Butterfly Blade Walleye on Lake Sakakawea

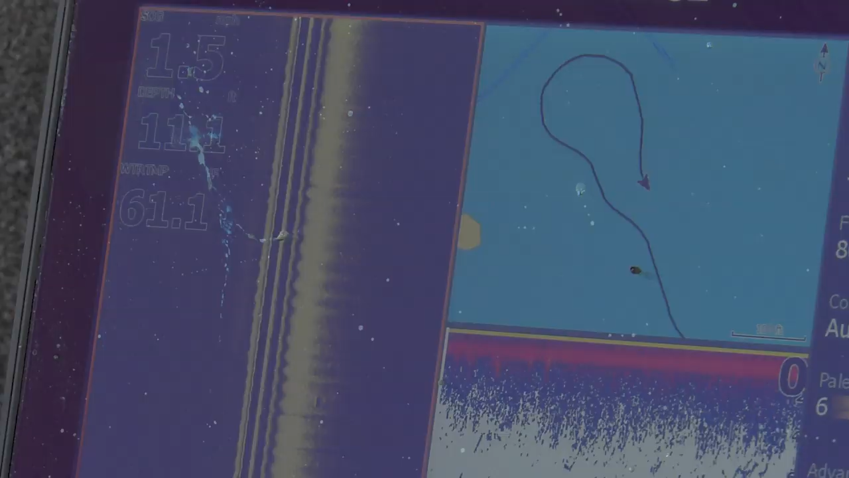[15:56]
Water temperature is just starting to creep into the low 60s.